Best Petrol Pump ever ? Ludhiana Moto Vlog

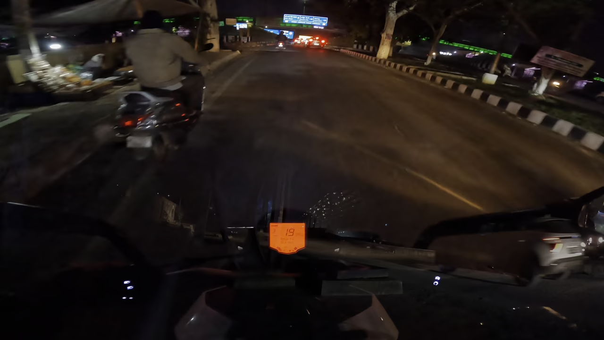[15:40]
ग्रीन सिटी लुधियाना, नाइस। रात को बहुत प्यारी लग रही है वैसे तो। यहाँ से हम लेंगे राइट,
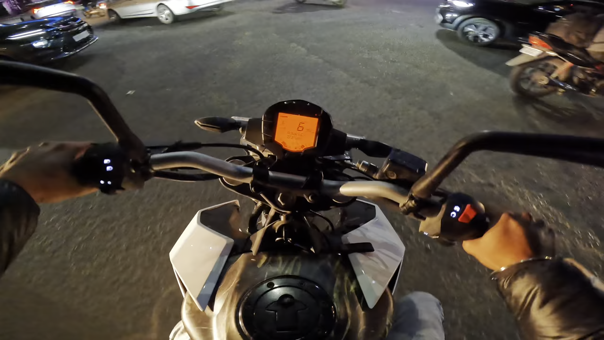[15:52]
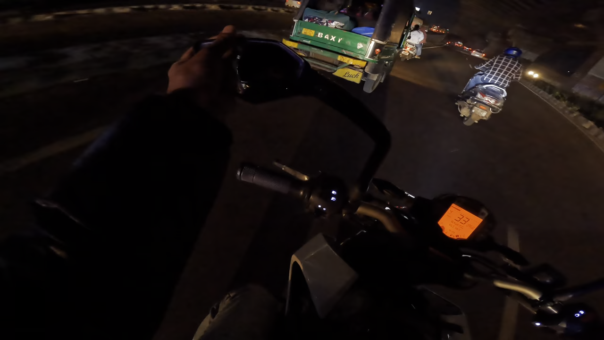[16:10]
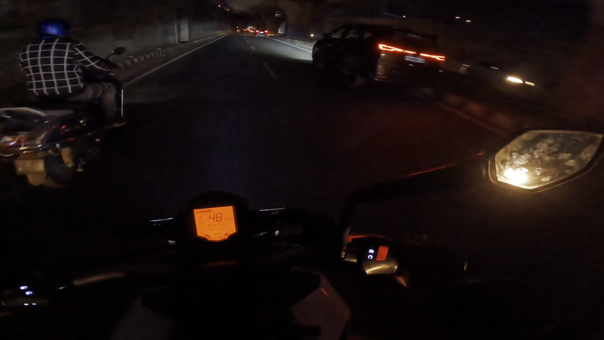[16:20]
जैसे मैंने कहा था धुरंधर ड्राइवर यहाँ भी है, और ये यहाँ की गाड़ी नहीं है, PB05। गाड़ा चेक विच स्टेट इट इज, विच डिस्ट्रिक्ट इट इज। वाइब्स मस्त है वैसे लुधियाना की, नो डाउट।
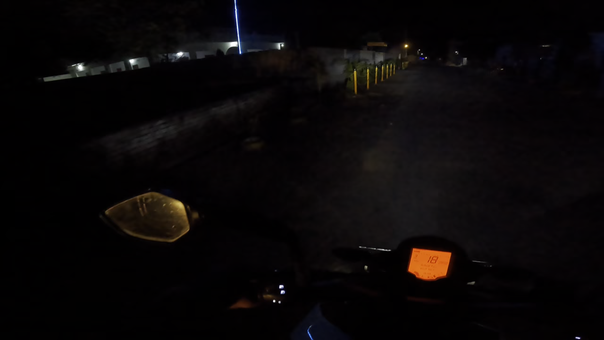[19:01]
जलंधर वापस जाते हुए नकोदर की तरफ का रास्ता ले लिया गया। ओह गुरुद्वारा, वाहेगुरु वाहेगुरु, बहुत बढ़िया।
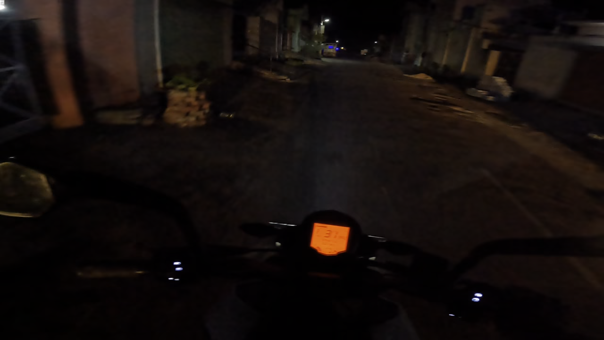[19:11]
तो ये कोई पिंड है, पिंड का नाम नहीं पता, बट ये सड़क मलेरकोटला जाती है और हम जा रहे हैं एक्चुअल में नकोदर।
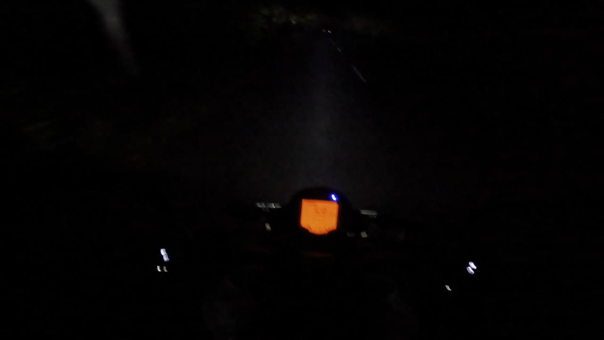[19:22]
चलते चलते फिर से रीराउट हो गया मैप, और हम जा रहे हैं फिर से फिलौर वाले रास्ते से। अब ये कुछ ऐसे नज़ारे हैं पिंड के अंदर अंदर से, चलते जाएंगे। पेड़ों की टनल बनी हुई है, दिस इज द नेचर्स टनल। शिव
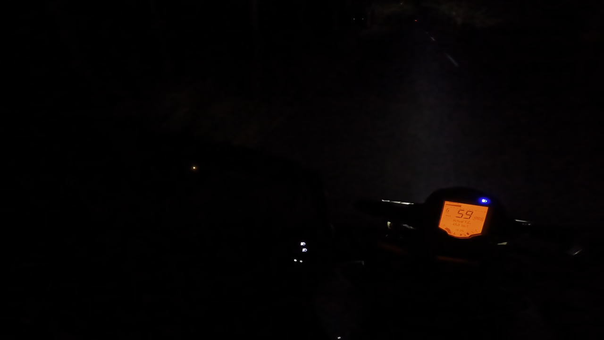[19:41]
भूसे ने रास्ता रोक दिया, इसको ओवरटेक करना बहुत मुश्किल है रे बाबा।